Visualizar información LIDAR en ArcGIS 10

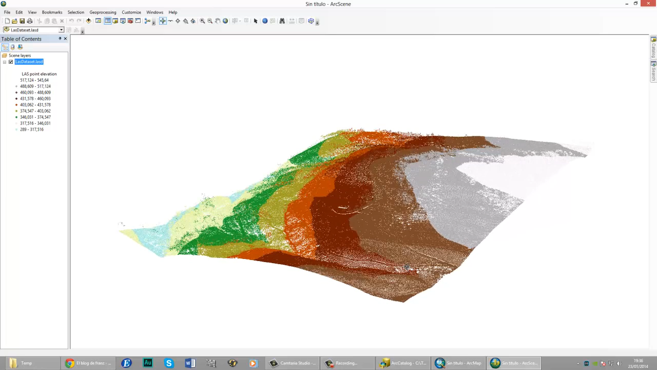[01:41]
Aquí podemos visualizar, estén en tres dimensiones, activamos la barra de herramientas LAS dataset, podemos hacer aquí algunas cosas interesantes, por ejemplo, aquí bueno, solo elevación por clases, tenemos, acá bueno, nos salen unos predefinidos,
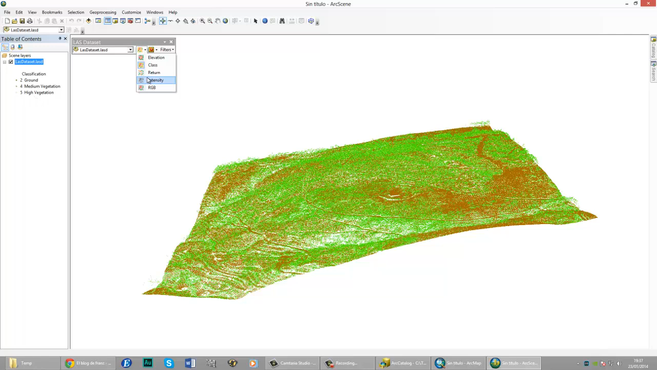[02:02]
por retornos, por el número de retornos, como les decía, este, bueno, ha tenido cuatro retornos, intensidad,
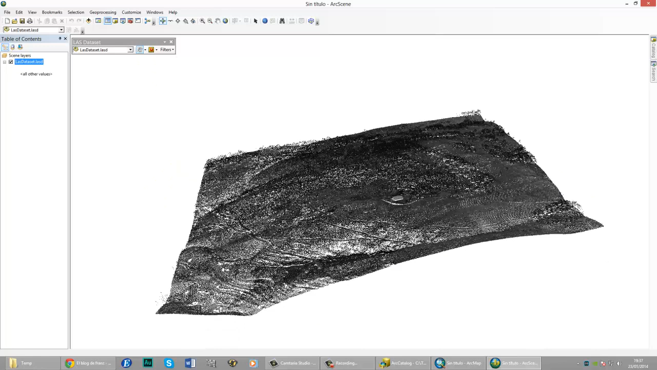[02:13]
también podemos ver la intensidad de la luz, también un RGB, bueno, aquí no.
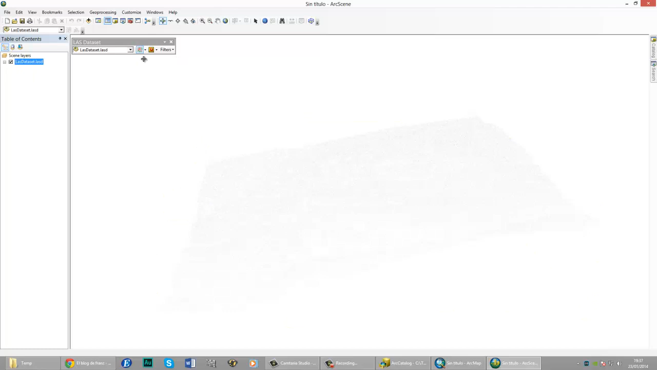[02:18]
Vamos en elevación, también podemos acá ver específicamente el mapa de elevación.
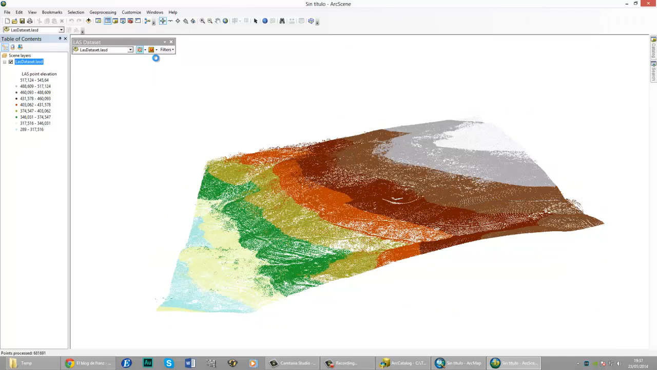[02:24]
Y podemos ver cómo se observa, se observa la cobertura vegetal, podemos visualizar. También de aspecto, norte, sur, este, oeste. Otro también de, para la, la pendiente.
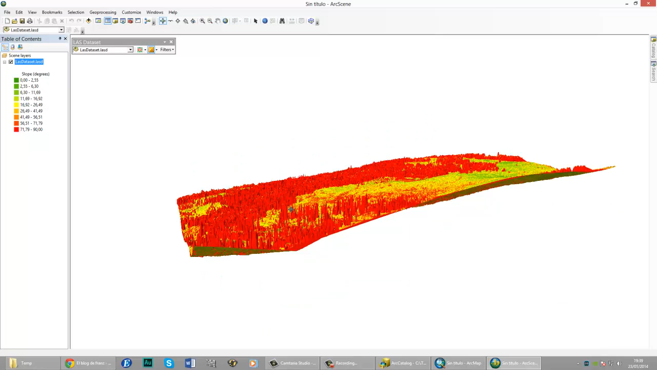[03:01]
Aquí podemos ver la pendiente. Aquí fácilmente nos damos cuenta, la de mayor pendiente, pues serían los árboles.
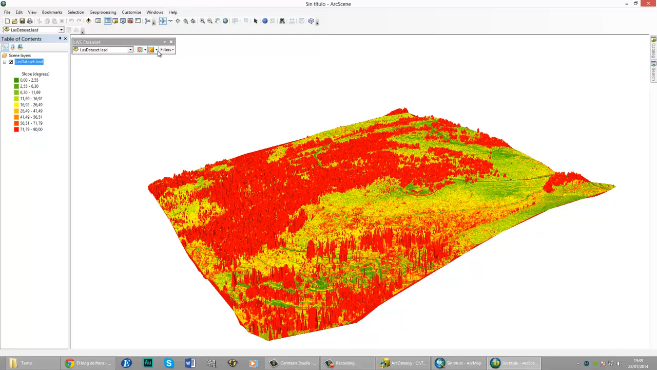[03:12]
Diciendo la figura, le vamos a dejar en la elevación. Y ahora yo quiero eliminar todos los árboles para sólo obtener el modelo de elevación digital, porque aquí tenemos un modelo de superficie, podemos usar algunos filtros, por ejemplo, Grom, solo el suelo.
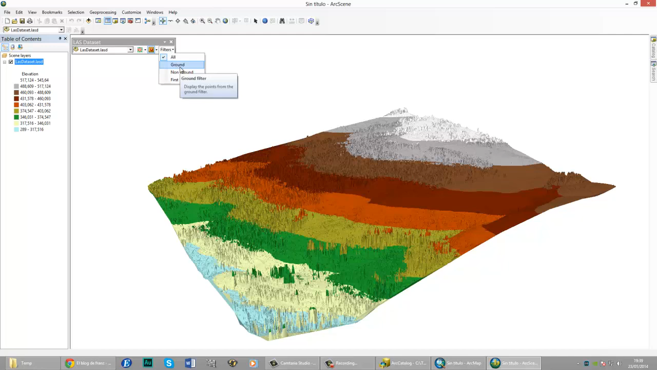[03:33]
Y podemos ver aquí nuestro modelo de elevación digital, simplemente el suelo.
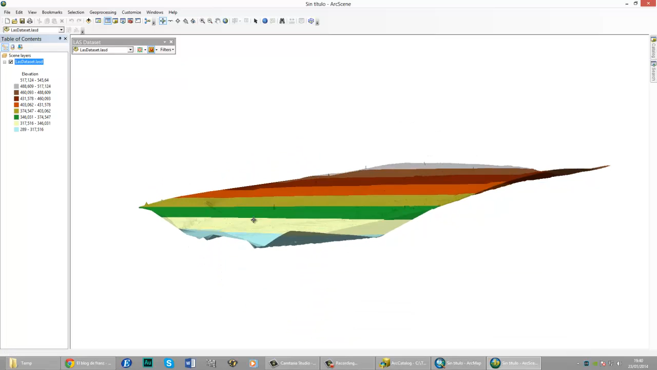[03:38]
Aunque con otro procesamiento se le podría eliminar todavía algunos picos que quedan. También de, bueno, si no queremos ver los datos del primer retorno,
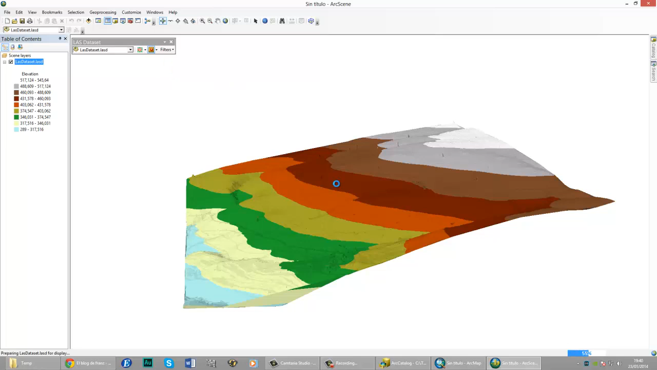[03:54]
que llegaría a ser el modelo digital de superficie.
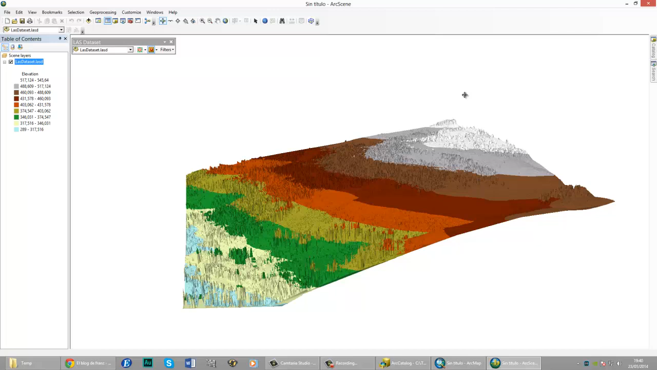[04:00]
Bueno, también nos podemos pasar en ArcMap para ver otras cosas. Vamos en ArcMap. De la misma forma cargamos el alfichero LAS.
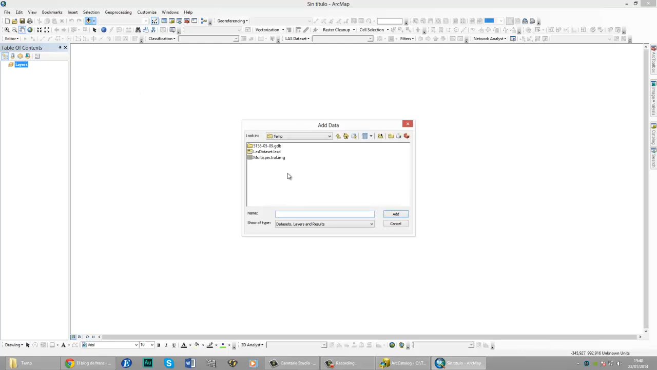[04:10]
Agregamos, bueno, de proyección podemos darle después. Activamos la barra de herramientas LAS. Bueno, ya la tengo activada acá.
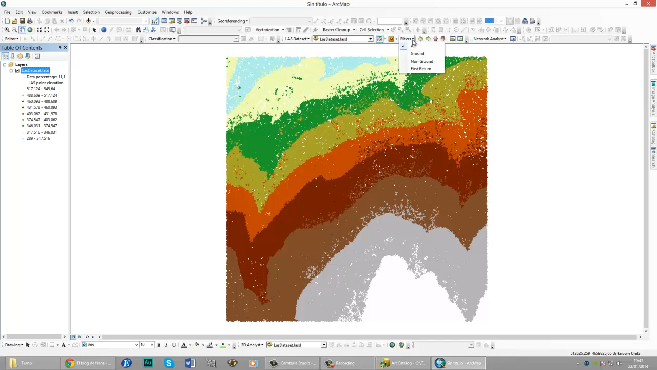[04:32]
Y aquí, por ejemplo, supongamos que yo quiero un filtro del modelo de, de, sólo es simplemente el terreno. Y quiero la elevación. Y aquí, por ejemplo, ya tenemos dos iconos que nos permiten, uno, ver el perfil. Por ejemplo, yo aquí sé que tengo una casa. Entonces hago clic, clic, expando. Puedo ver una vista del perfil de nuestros datos LIDAR,
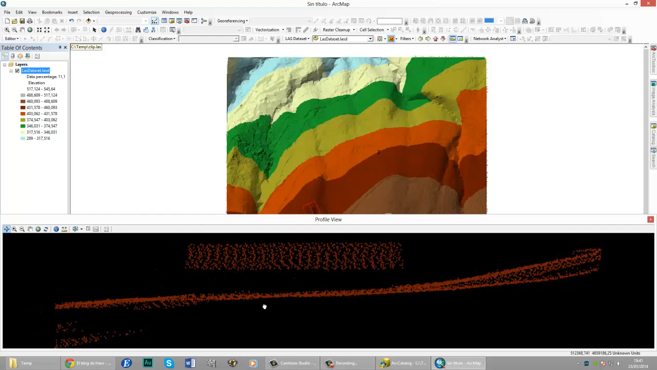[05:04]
de nuestros puntos. Si lo cruzo transversalmente, puedo ver de una mejor manera el techo.
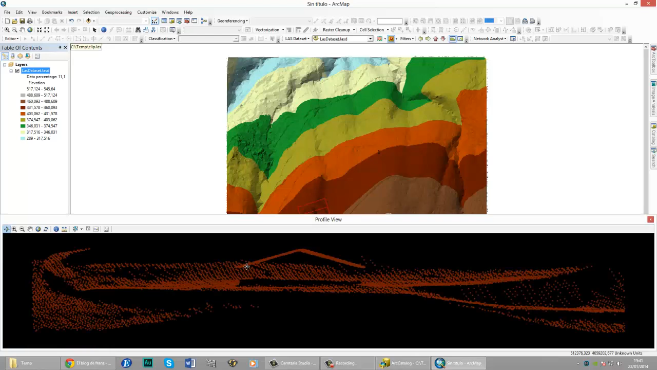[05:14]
Si ven, podemos visualizar cómo están distribuidos nuestros datos LIDAR.